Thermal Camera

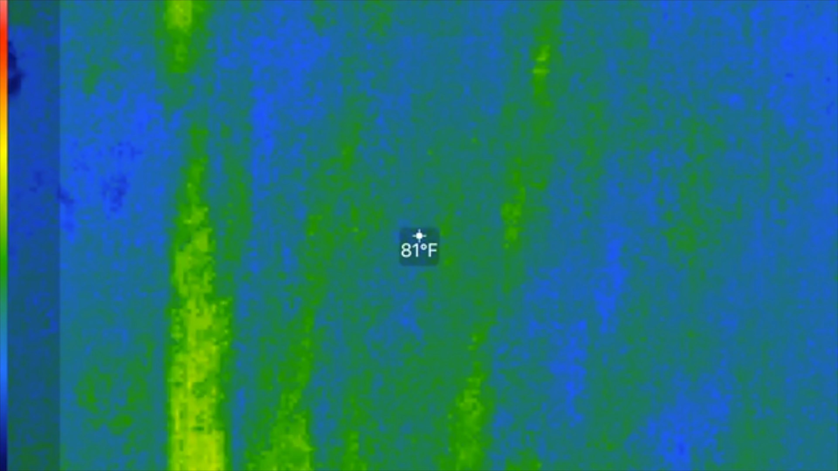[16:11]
On screen: spot 81°F
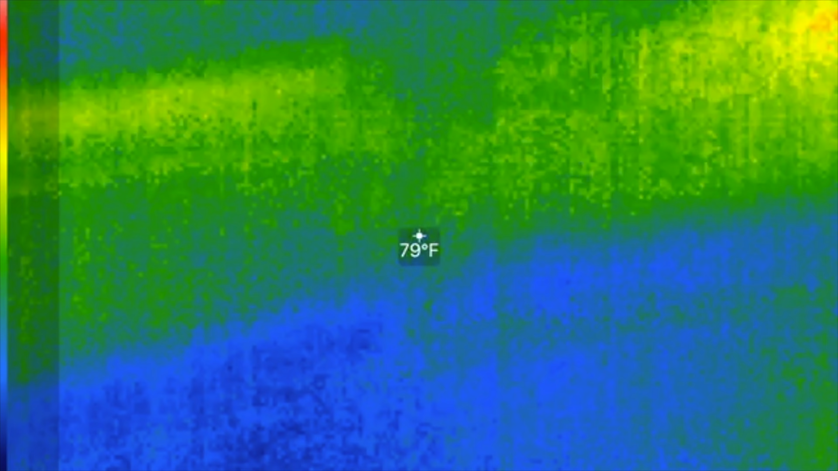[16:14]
On screen: spot 79°F
Good luck with that. Take care. There you are. Come on, baby. You're hot. Look at that. Look at that.
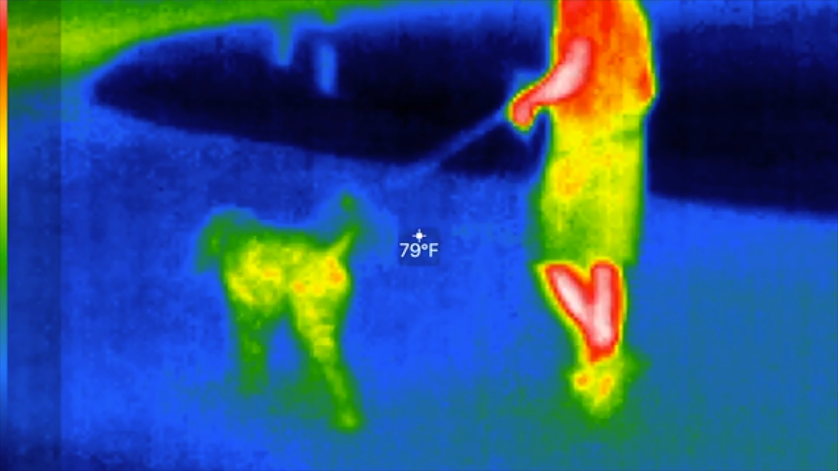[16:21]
On screen: spot 79°F
Your calves are cold. All right. Have a good evening.